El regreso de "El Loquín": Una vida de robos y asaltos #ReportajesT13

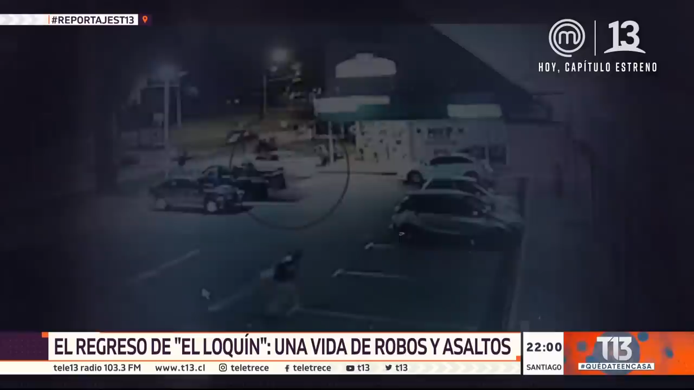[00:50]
policía volcando cuadras más adelante en este vehículo no se encontraron imputados los imputados huyeron la noche del 4 de